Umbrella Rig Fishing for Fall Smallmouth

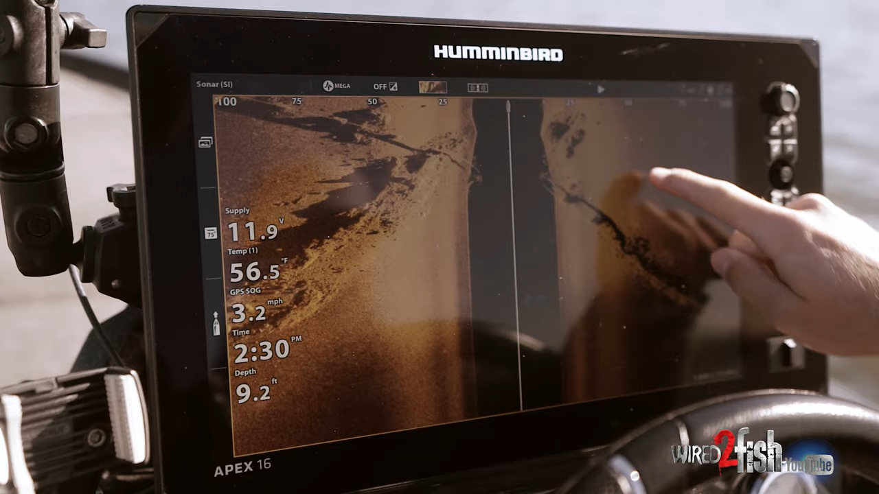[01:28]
On screen: depth 9.2 ft, water 56.5°F, speed 3.2 mph
of dipped down into what i would consider basin for this lake it's a little bit deeper water
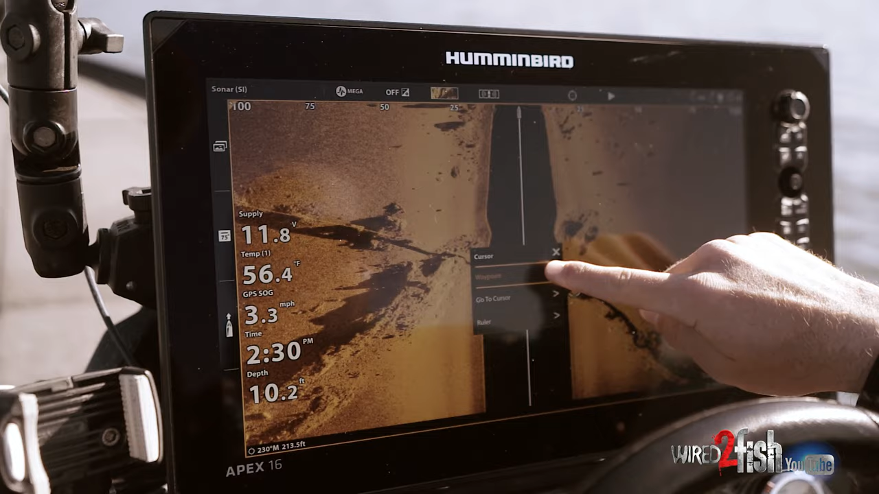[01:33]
On screen: depth 10.2 ft, water 56.4°F, speed 3.3 mph
probably where these fish are going to end up wintering and what they're doing there's a bunch of bait around stuff that we've been seeing but they're kind of what i
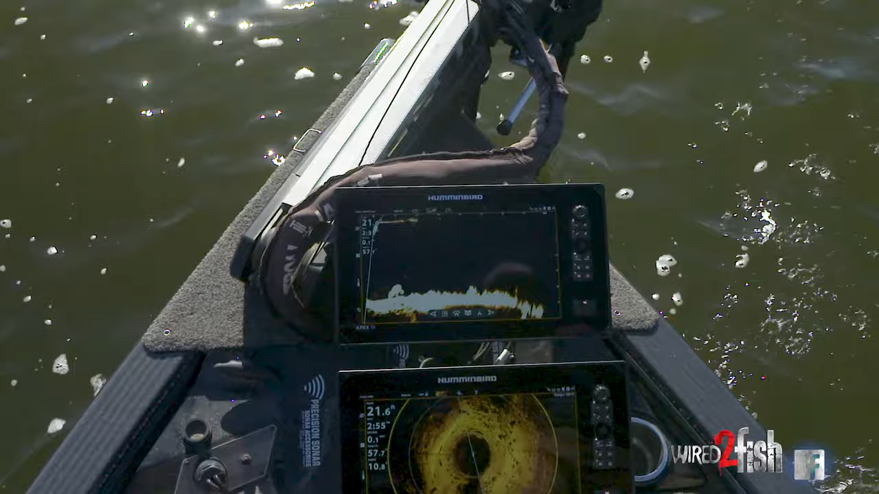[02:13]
20 feet or so and i'm just crawling this thing along the bottom you can see keeping that thing right above the rocks at all times and these things it's been cold out so these things are kind of glued
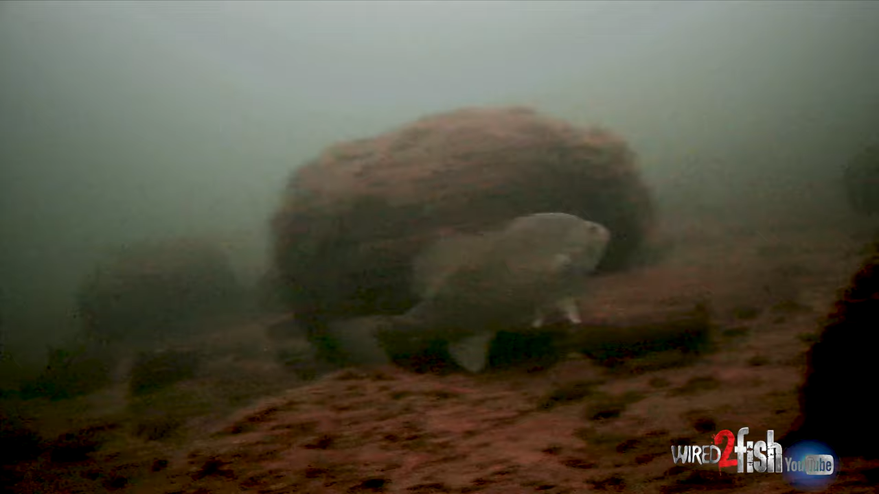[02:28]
to the bottom more so i'm not seeing them 100 of the time there's a
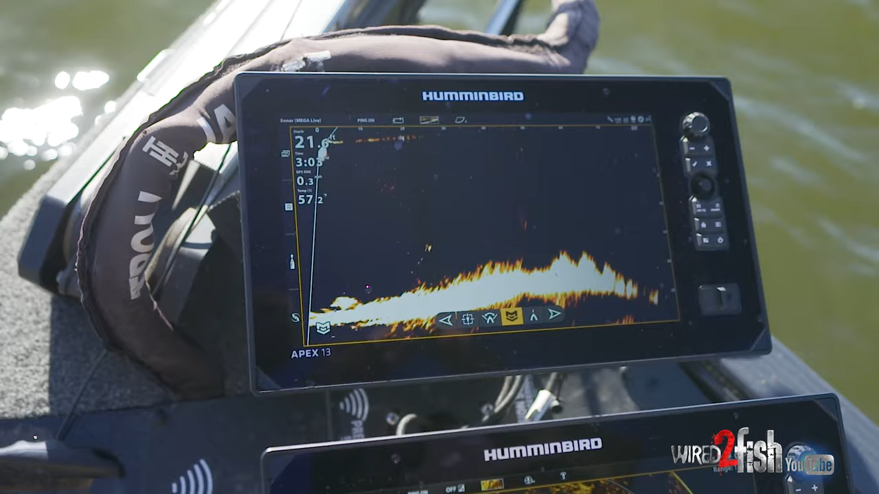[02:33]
there we go that might be a bigger one hit spot lock
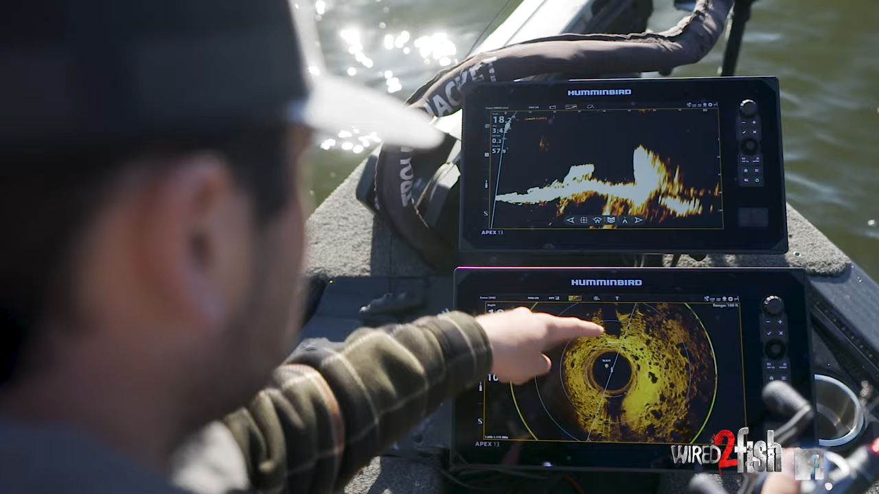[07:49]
you can see on both 360 here's big rock number one here's big rock number two here's big rock number one here's
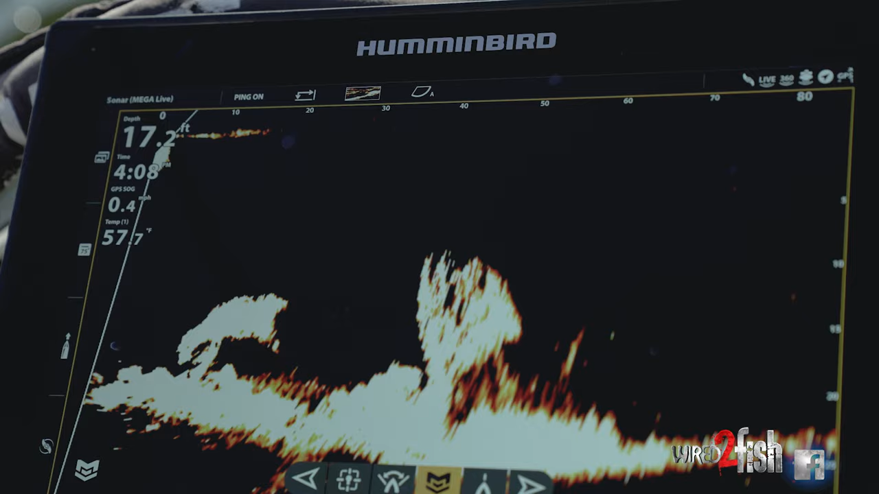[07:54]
On screen: depth 17.2 ft
big rock number two pretty cool you can just reassure yourself 360 pulled up here
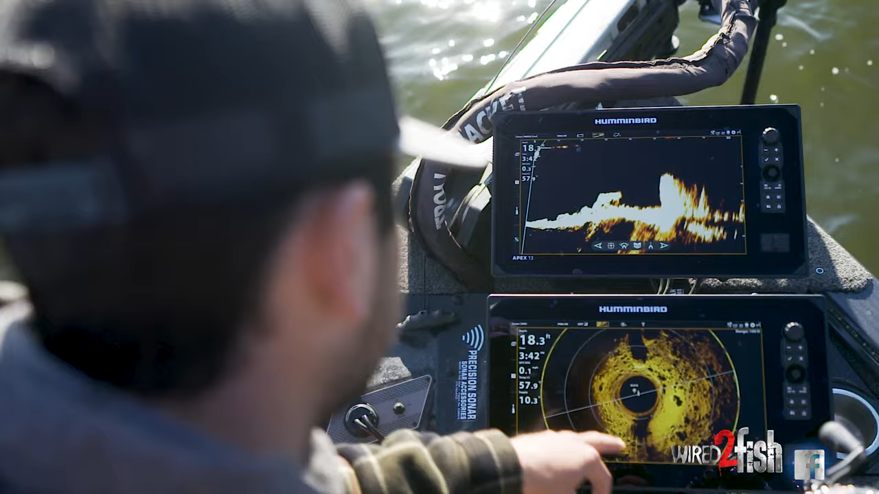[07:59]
here's your point deep water mud basin you come up here and look and it's exactly what you see down here
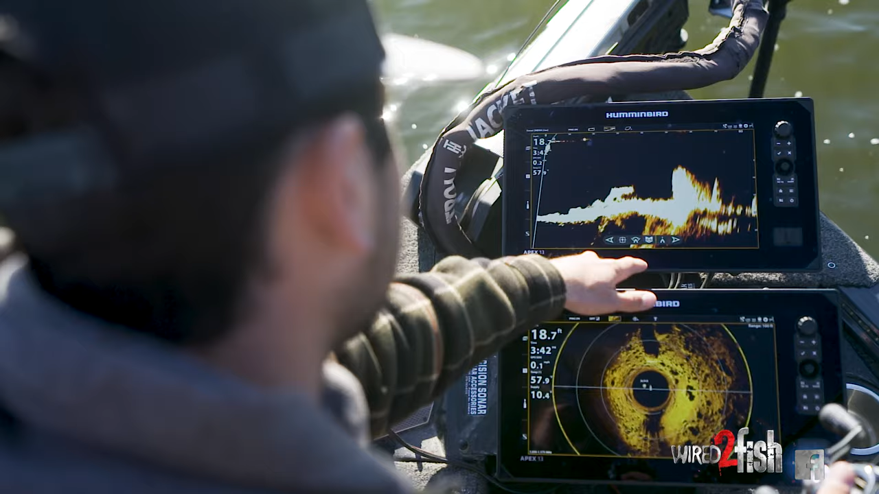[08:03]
pretty sweet i find a lot of you know my high percentage spots looking at 360 and i shine
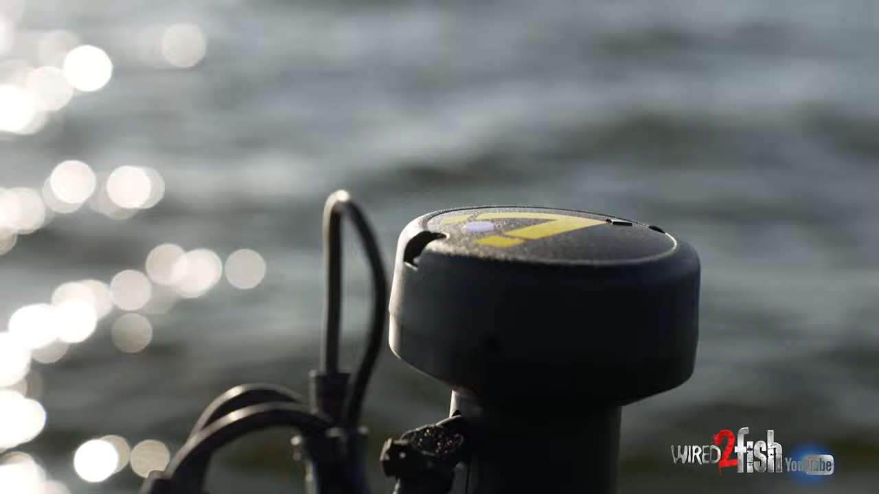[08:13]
my live imaging over to it and then make a cast it's pretty cool you don't obviously need to run both but having
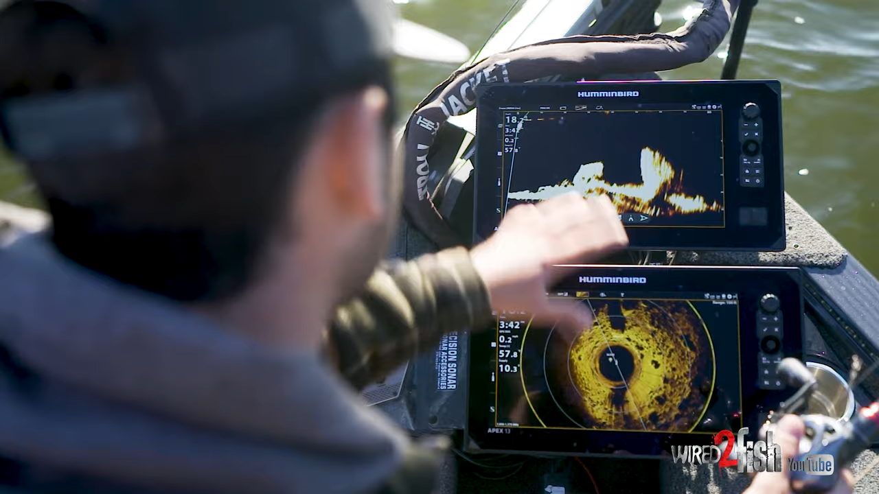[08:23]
both on your boat definitely maximizes uh you know your percentage of catching as many fish as possible here's a fish look at that guy he
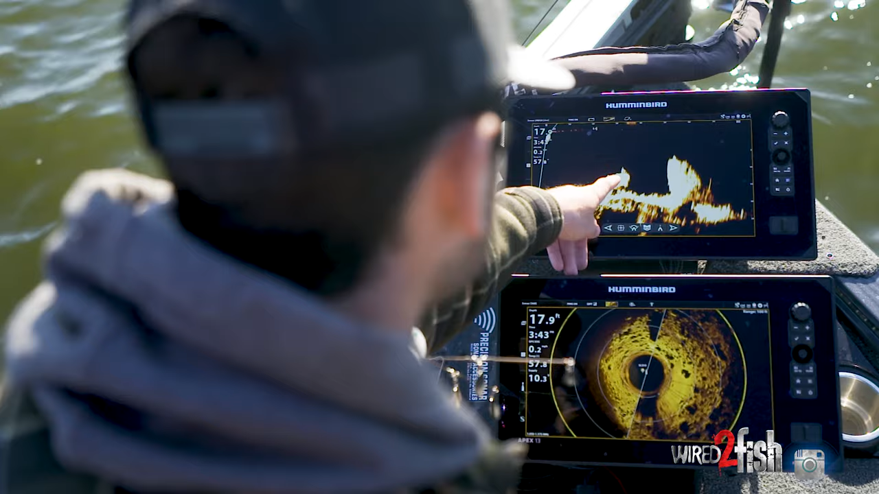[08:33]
moved right off the rock these things are so tight to the rocks these rocks hold a lot of heat so these fish are sitting real tight to them but that guy just came
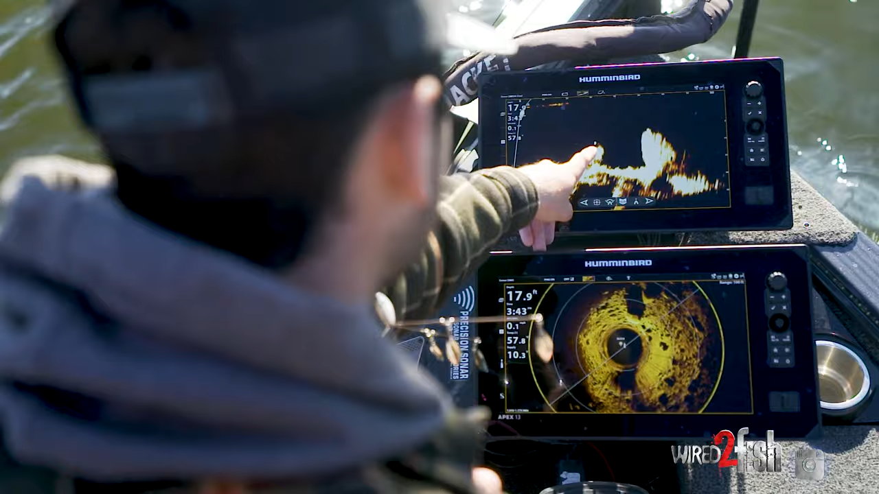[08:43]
up off bottom i'm gonna try to cast to him and catch him
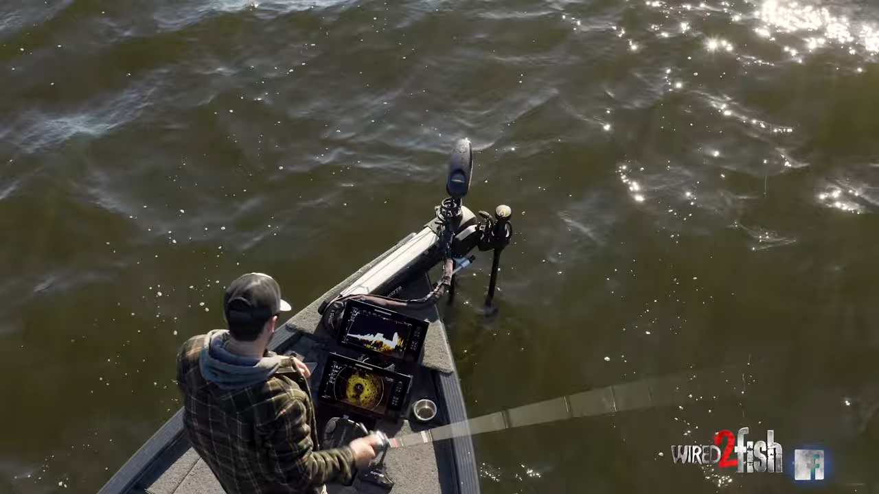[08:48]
so there's my bait coming at him coming at him coming at him i'm gonna get it above him oh he just reacted to it oh he oh see i got
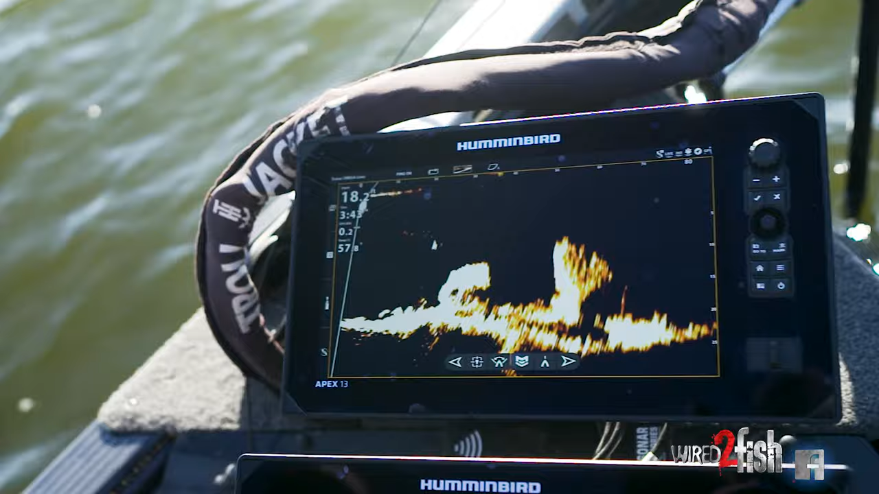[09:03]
him i didn't see that fish i didn't see that fish he was so tight to the rock and